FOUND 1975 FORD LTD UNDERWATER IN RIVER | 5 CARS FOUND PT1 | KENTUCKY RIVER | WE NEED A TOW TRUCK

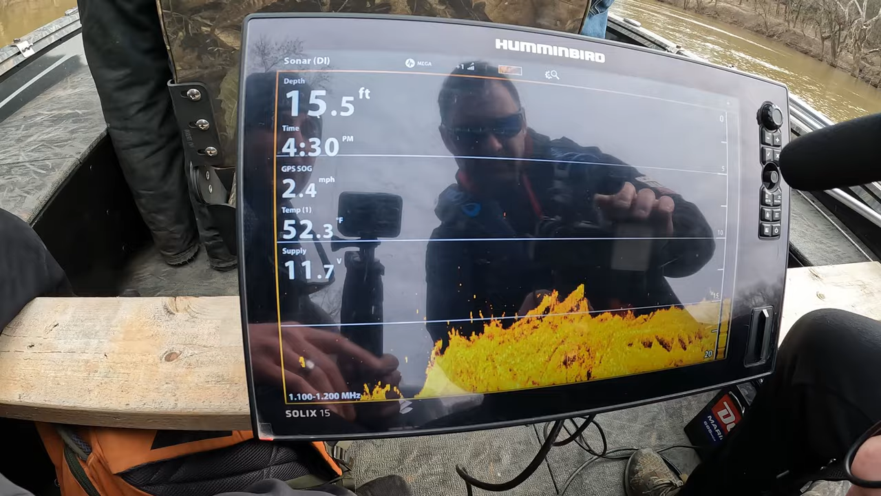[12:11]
On screen: depth 15.5 ft, water 52.3°F, speed 2.4 mph
There's a vehicle in the water. Is that it? I'm not used to looking at down imaging.
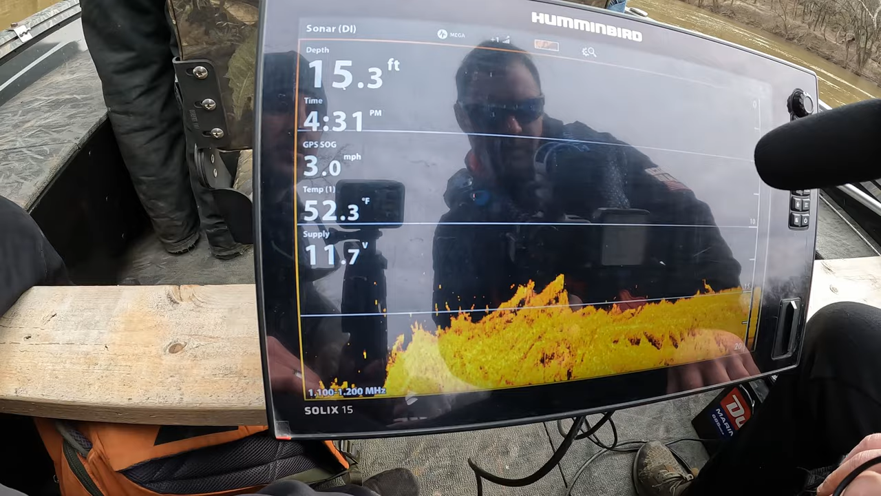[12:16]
On screen: depth 15.3 ft, water 52.3°F, speed 3.0 mph
I use down imaging for reference with my side imaging so I can put stuff together.
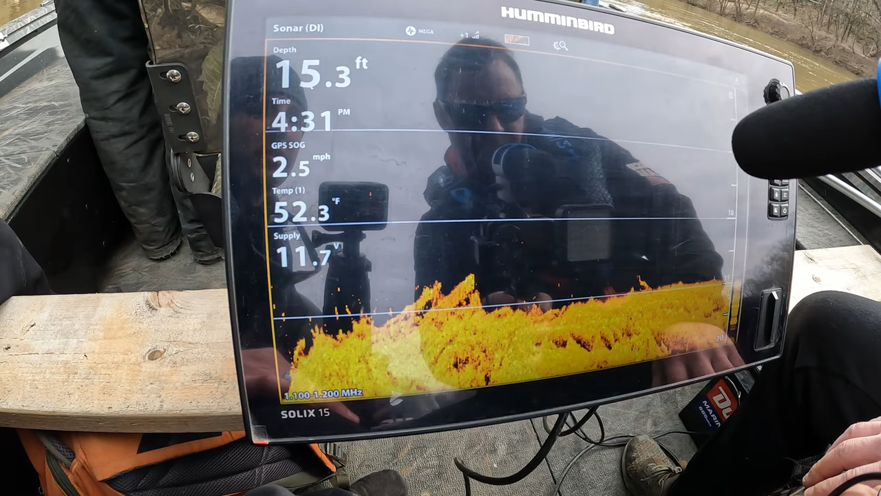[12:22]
On screen: depth 15.3 ft, water 52.3°F, speed 2.5 mph
I don't know what that is. Probably a log.
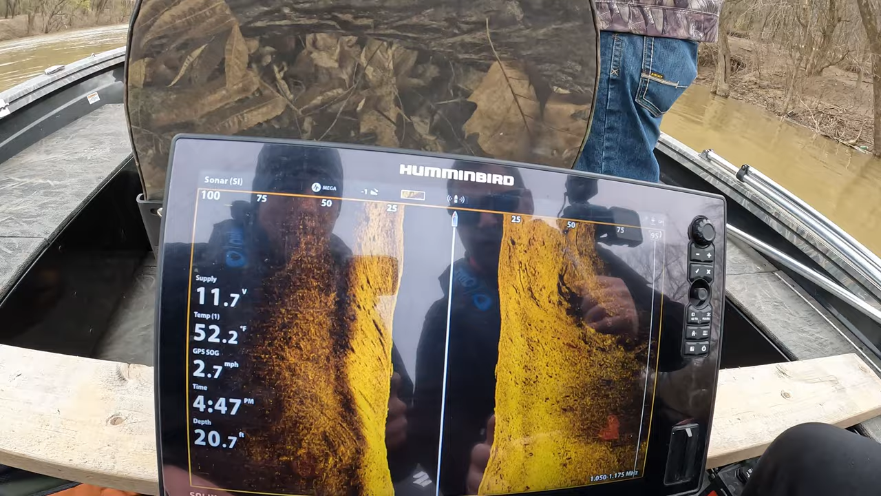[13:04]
On screen: depth 20.7 ft, water 52.2°F, speed 2.7 mph
If you can hold that, another vehicle.
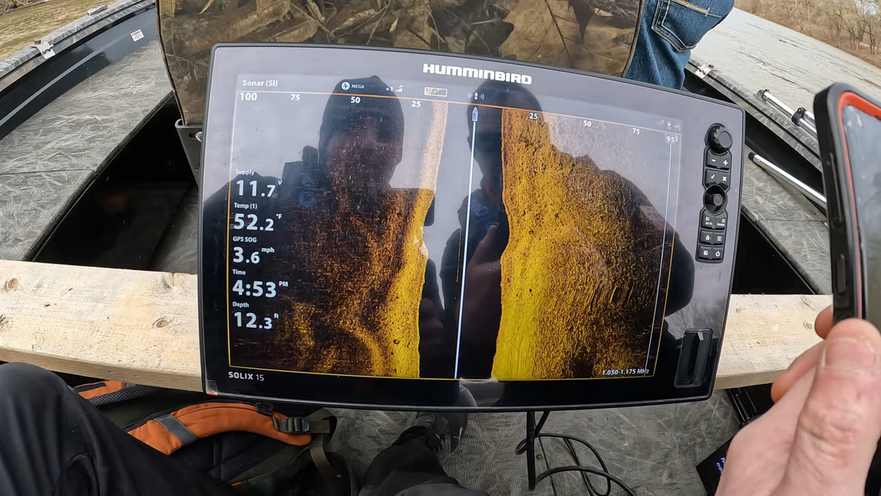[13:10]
On screen: depth 12.3 ft, water 52.2°F, speed 3.6 mph
All right, we should be going over it, or should be off to the right probably. There it is.
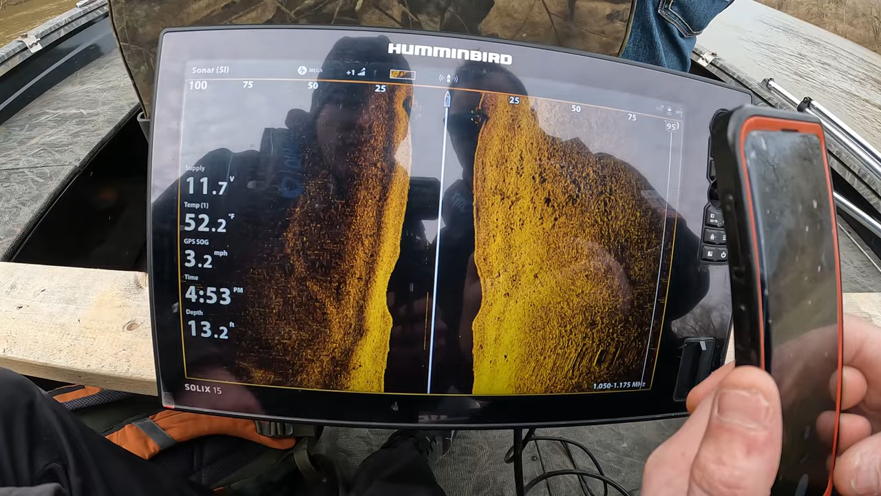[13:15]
On screen: depth 13.2 ft, water 52.2°F, speed 3.2 mph
That's a car. It just split in two. You see, I think it's upside down as well.
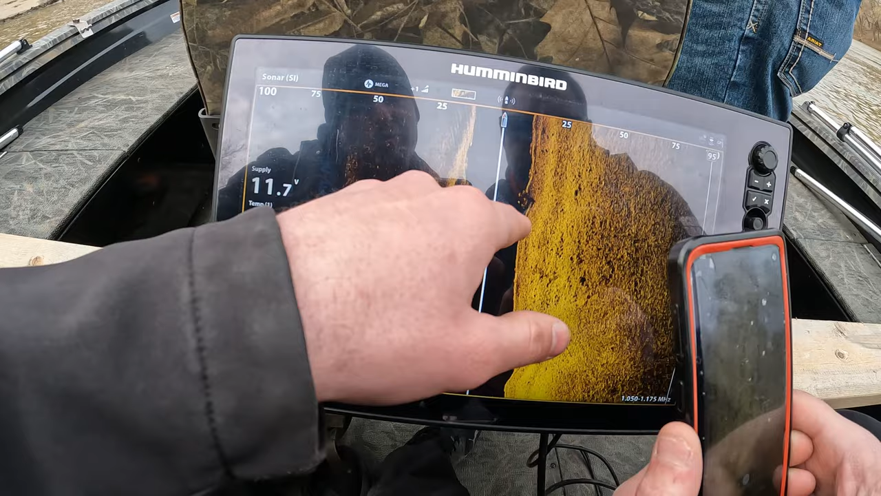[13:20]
See the wheels? Yep. See the wheels? Yeah.
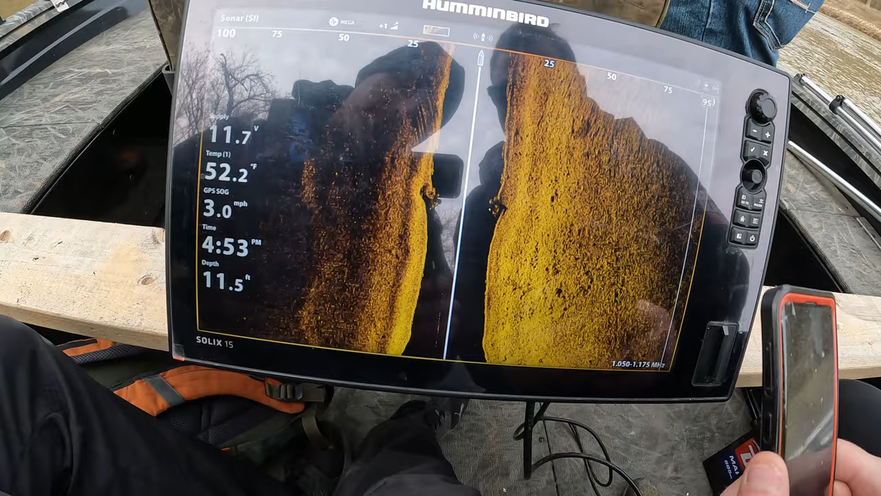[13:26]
On screen: depth 11.5 ft, water 52.2°F, speed 3.0 mph
Right. Yeah, it's upside down. It's definitely, I don't know.
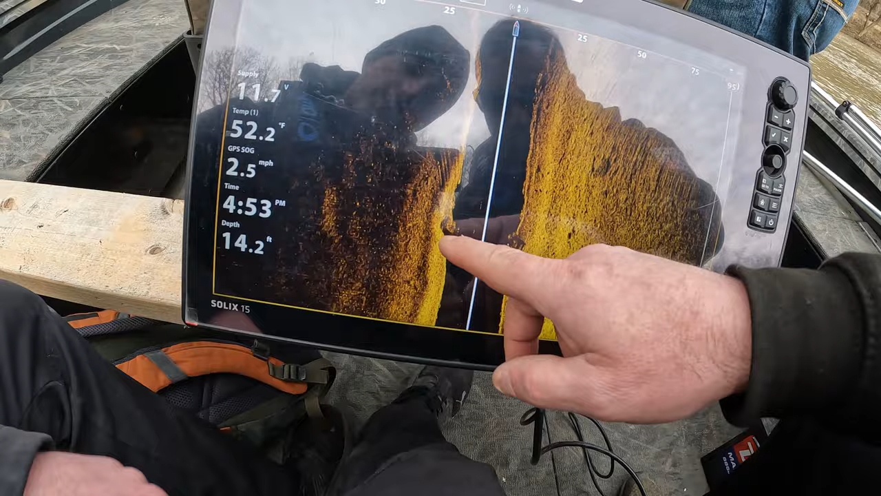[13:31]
On screen: depth 14.2 ft, water 52.2°F, speed 2.5 mph
Maybe it's a truck. I don't know. Where I'm thinking I see the wheels, it might be the cab. I'm not 100% sure on that.
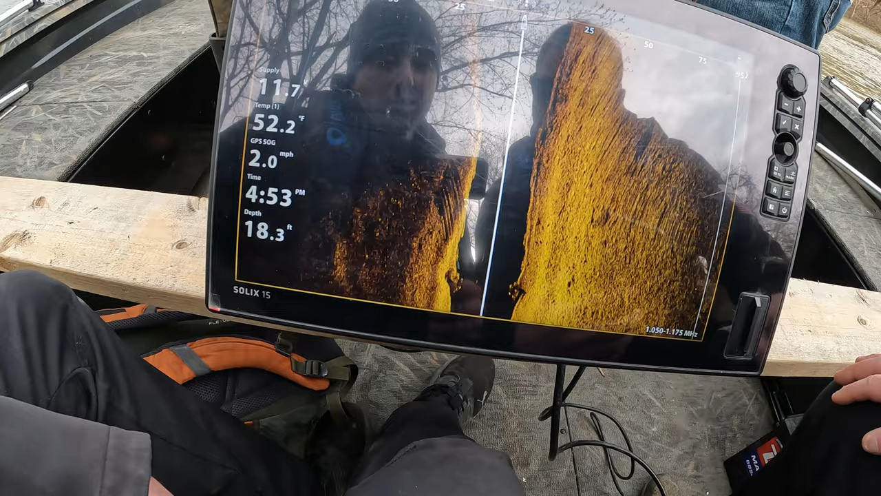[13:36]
On screen: depth 18.3 ft, water 52.2°F, speed 2.0 mph
Hopefully it's a Jeep. Yeah.
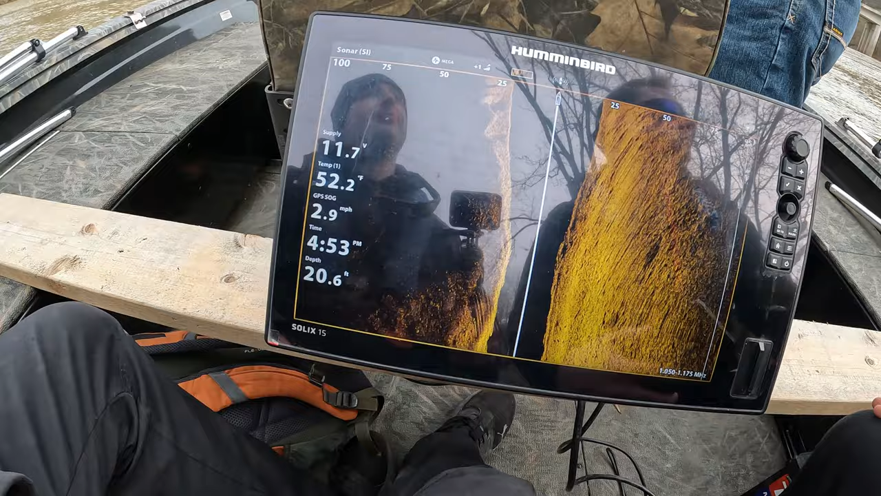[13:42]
On screen: depth 20.6 ft, speed 2.9 mph
Cherokee. Yeah. Very well could be. Right area, yeah, it's not far.
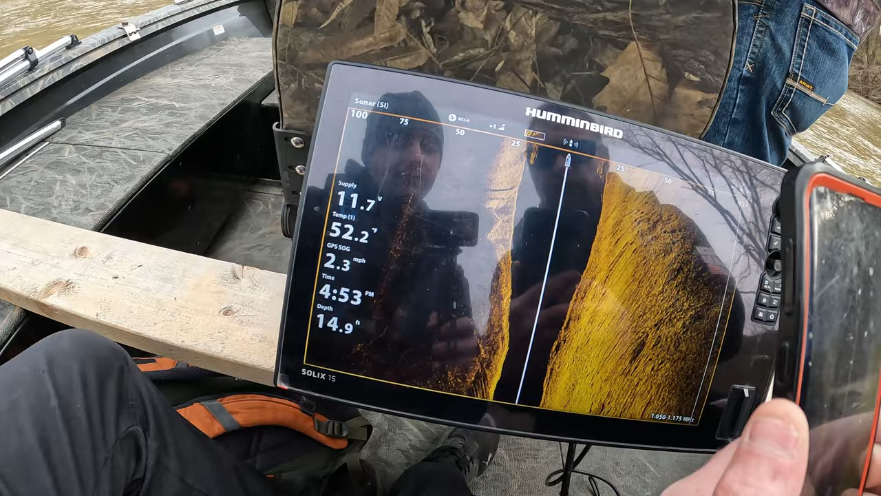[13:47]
On screen: depth 14.9 ft, water 52.2°F, speed 2.3 mph
There it is. Whoa, whoa, whoa. Is that another one?
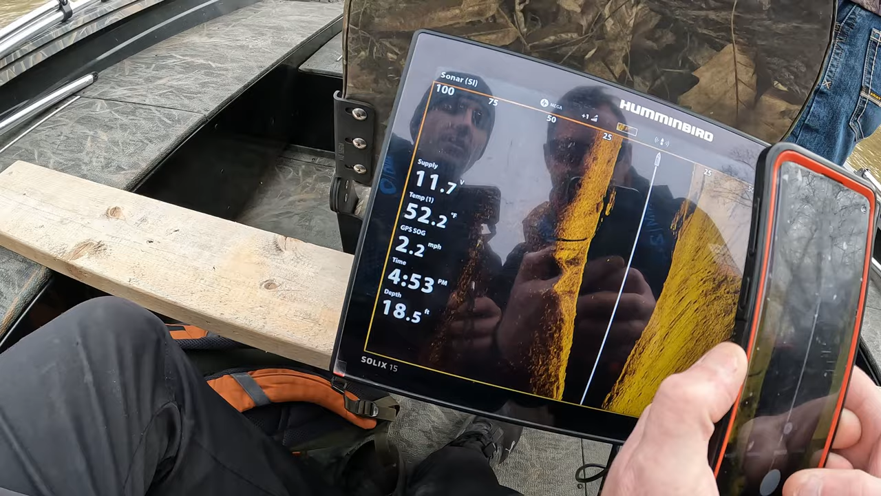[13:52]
On screen: depth 18.5 ft, water 52.2°F, speed 2.2 mph
I think there's two out here. Yeah, we've so seen two. Right before we seen that one. Yeah, that's a car.
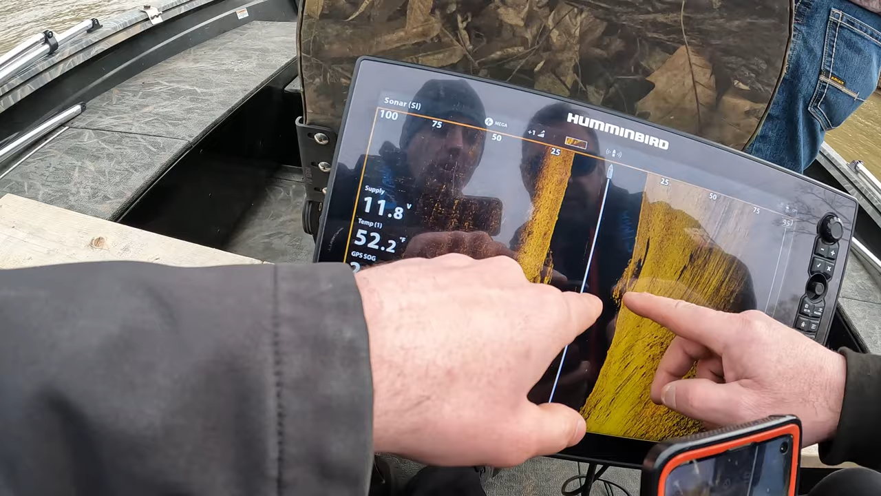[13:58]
Yep. All right, hold yourselves on. We might be better off doing them in the morning.